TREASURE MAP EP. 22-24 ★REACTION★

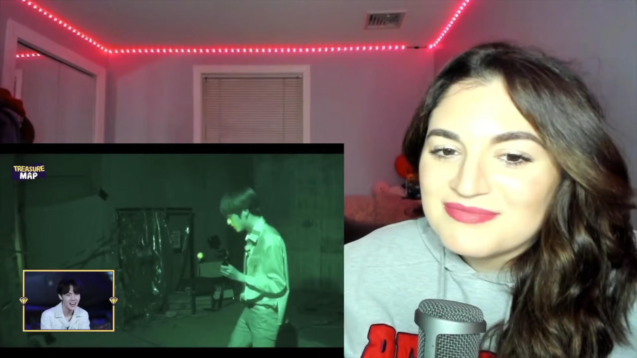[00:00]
He's literally stepping on the little firecrackers, scaring himself. He's so cute.
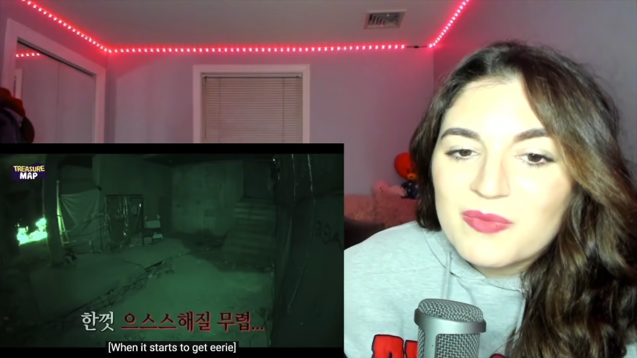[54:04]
This is so scary. No, thank you. I'll pass. Is he by himself? They have to go. Do they go in by themselves?
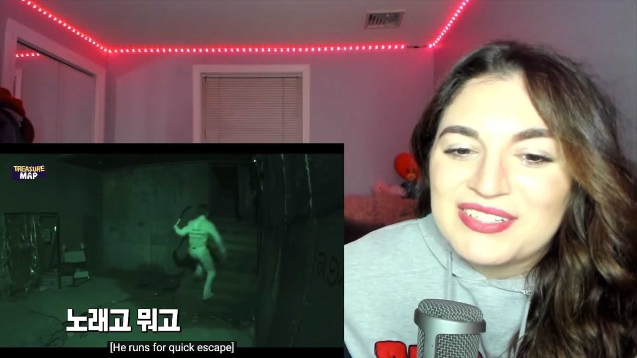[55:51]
Wait, who is this? Oh, it's still Do Young. I'm like, I thought they were doing, like, one at a time in that one room, but it's through the other room. Never mind.